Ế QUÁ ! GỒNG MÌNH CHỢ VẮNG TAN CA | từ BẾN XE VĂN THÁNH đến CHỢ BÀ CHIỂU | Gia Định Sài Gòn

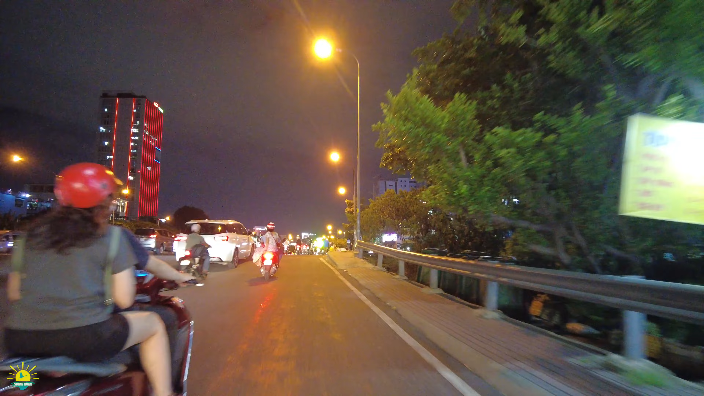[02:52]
Kỷ niệm chứ. Cứ ngày xưa là đi học về xong rồi ra bến xe Văn Thánh đón xe để về Vũng Tàu, hoặc là đón xe đò ngược lại từ Vũng Tàu lên Sài Gòn cũng qua bến xe Văn Thánh.
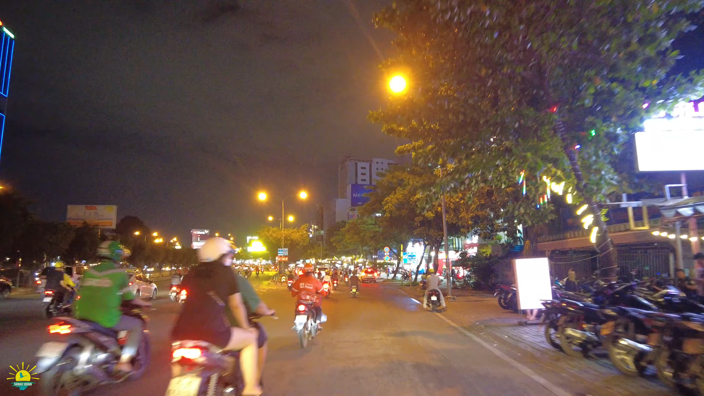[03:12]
Lúc đó thì ít đi bến xe miền Đông cầu Bình Triệu lắm anh chị. Bây giờ khu vực này nó thay đổi nhiều lắm. Bên phải nè, nó trở thành một cái khu ăn uống, khu xóm trọ của sinh viên.
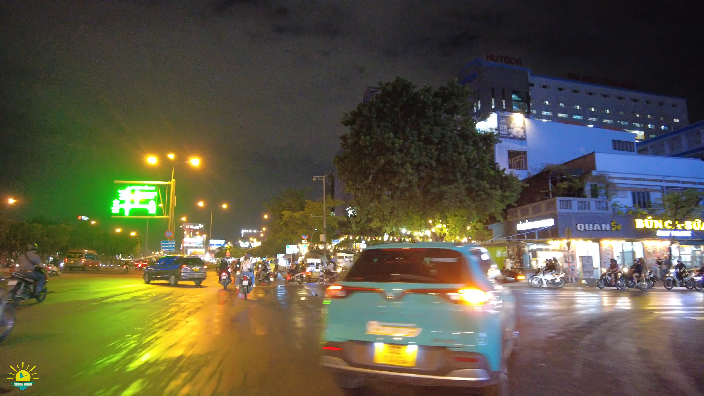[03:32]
Trời mới mưa xong, Tinh Y chú mưa và tiếp tục chở chị. Làm xe đeo ôm thì thật sự mà nói vất vả lắm. Nhưng mà thôi, hôm nay thì vui vui thì chở anh chị miễn phí anh chị ha. Đó, trên đường đường thì rất là rộng anh chị.
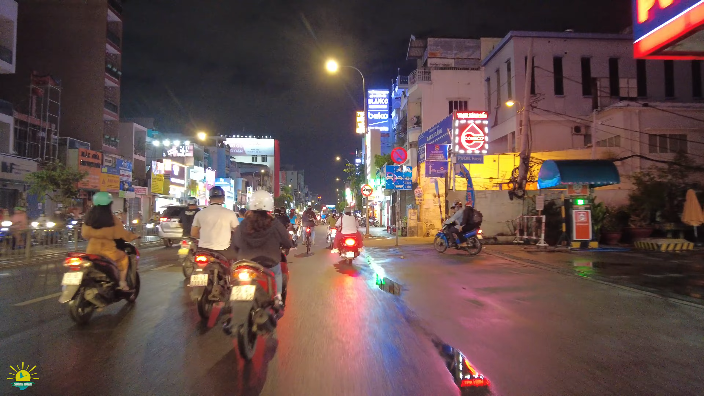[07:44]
con đường Đinh Diên Hoàng ngay chỗ Lăng Ông Bà Chiểu cách đây khoảng là 4 năm thì đổi là như xưa là con đường Lê Văn Duyệt anh chị.
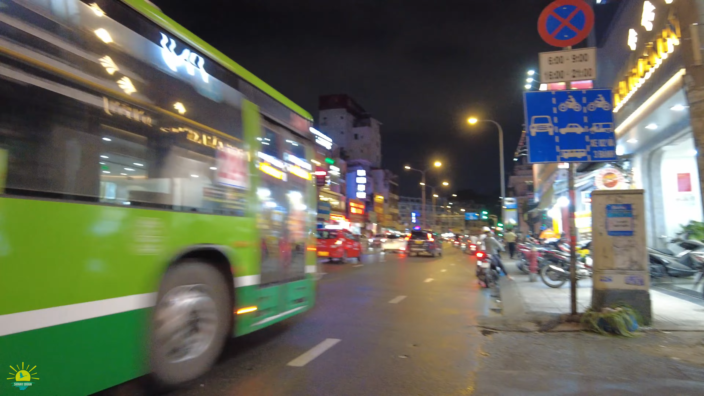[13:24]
Một thời gian á thì trước cái dịch cúm thì nó là một cái nhà sách, nhưng mà kể từ dịch cúm đến giờ nó trở thành một cái nhà kho, nhà hoang, không có kinh doanh buôn bán gì hết. Rồi, mời anh chị đi nha.
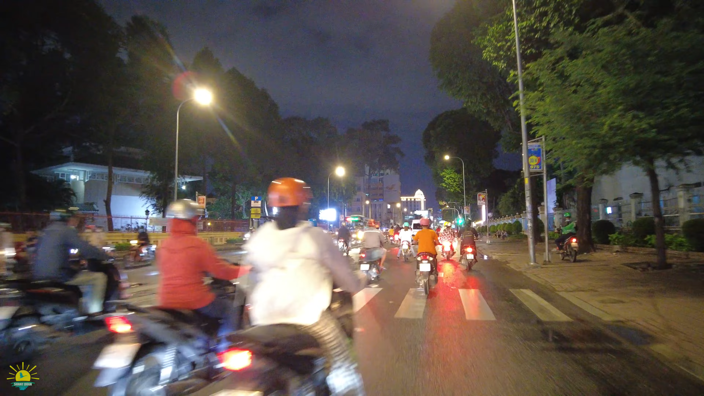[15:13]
Và cái nét rất là vui, mỗi lần dịp Tết những cái chợ, ngày chợ đêm thì nó không còn nữa.
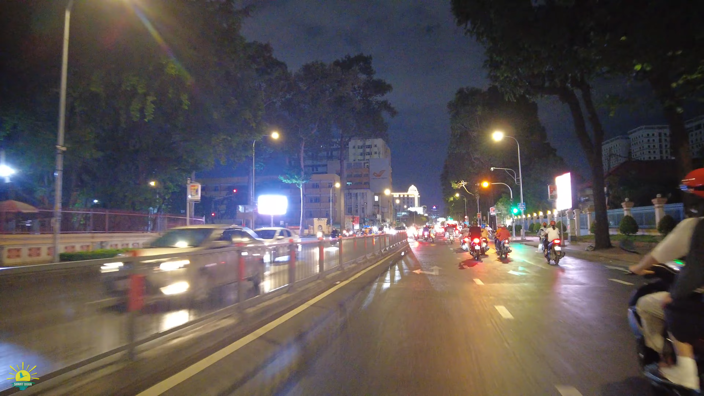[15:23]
Bây giờ kinh tế thì khó khăn nên ngày nào cũng là chợ đêm. Chỉ cần vô siêu thị là coi như là có rồi anh chị. Đó, trường mỹ thuật phía trước mặt anh chị.
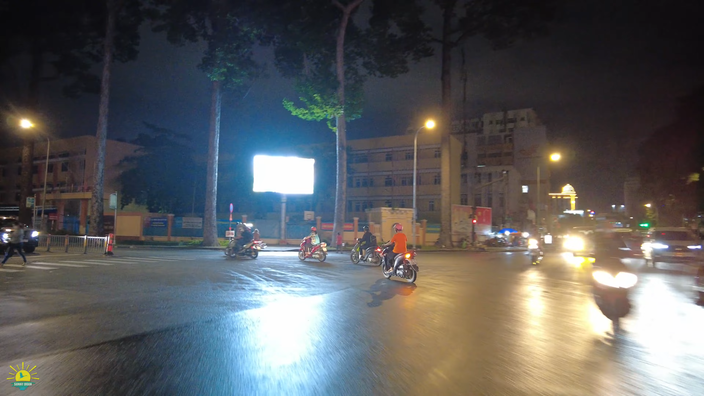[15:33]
Đây là con đường Lê Văn Duyệt đây.
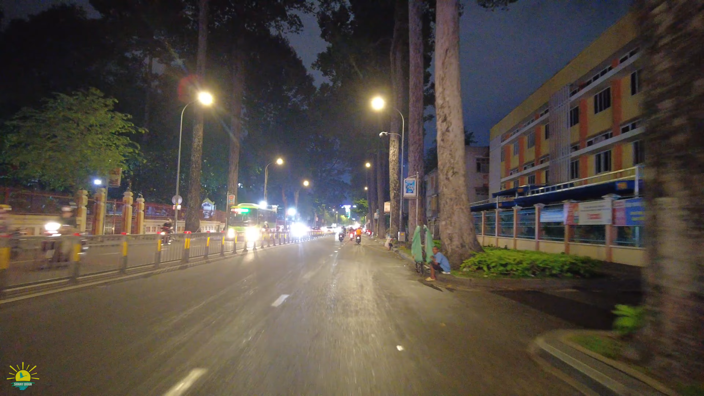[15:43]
Đi thẳng là con đường này thì anh chị cũng biết là trường nữ sinh Lê Văn Duyệt. Nay đổi tên là trường Võ Thị Sáu. Và chúng ta có một cây cầu bông để bắc qua vùng đất Tân Định. Rồi, mình vào trái để vào chợ anh chị ha.
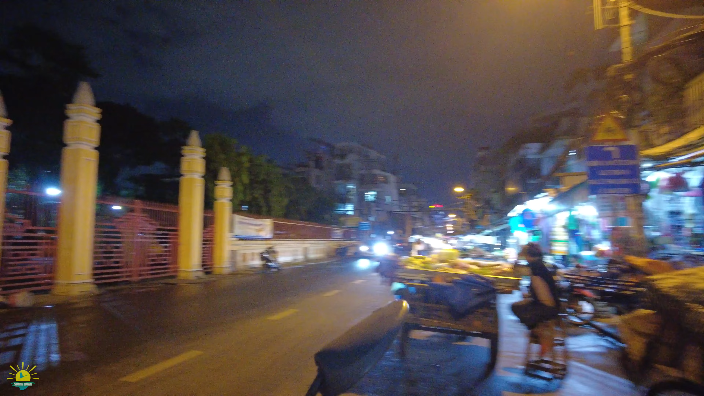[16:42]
Lăng Ông thì buổi tối đóng cửa rồi. Bà con thì cũng buôn bán cho những người mà người ta đi làm về đó, người ta mua. Nói chung là một số người thì cũng vì mưu sinh,
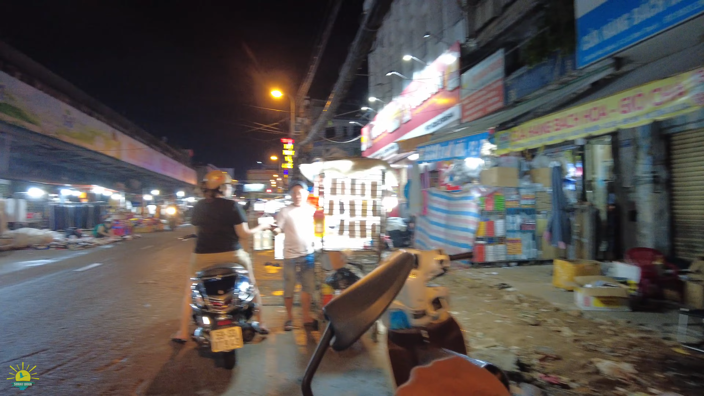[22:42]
Một số người ta buôn bán quần áo như thế này làm sao mà bán được anh chị, 50.000, 70.000 dép men mà chợ thì thổi anh chị nó chứ.
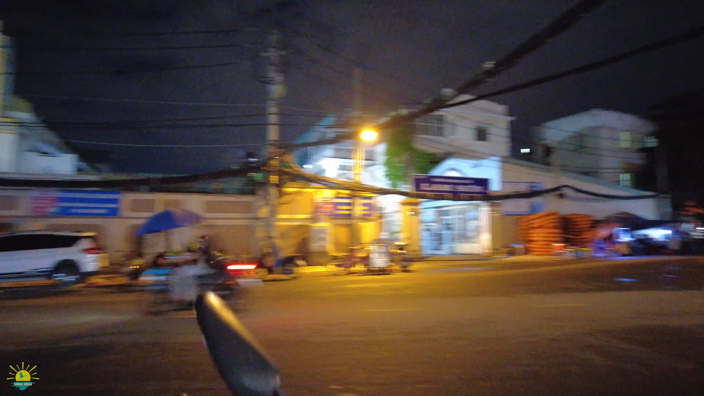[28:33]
Và tới cầu Bùi Hữu Nghĩa thì Sunny cũng tạm kết thúc các clip. Đối với những anh chị có kỷ niệm ngày xưa mà đi con đường Bùi Hữu Nghĩa này, nó giống như chợ Tân Thành vậy đó, bán phụ tùng xe gắn máy. Và cái trong cái thời gian thì